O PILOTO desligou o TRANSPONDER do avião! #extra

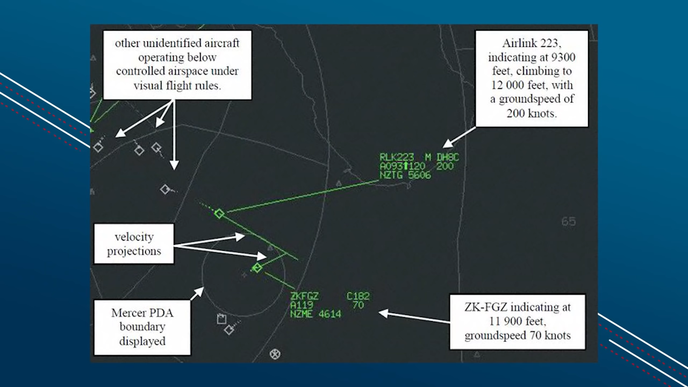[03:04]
Veja essa imagem aí com os dados explicados. Nesse canto superior esquerdo existem alguns alvos em cor branca. São resultados somente da detecção feita pelo radar primário,
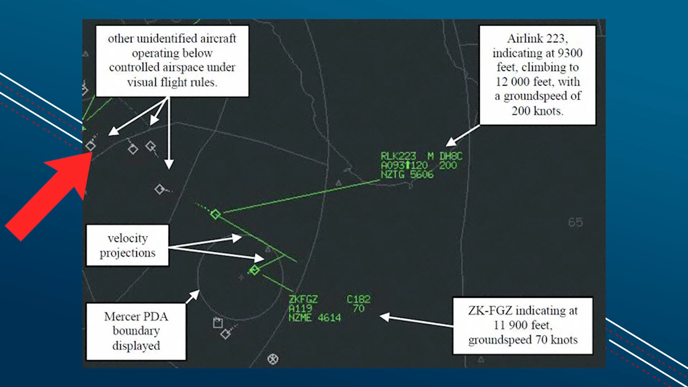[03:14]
sem a correlação com o transponder. São voos que estão operando abaixo do nível mínimo daquela zona de controle.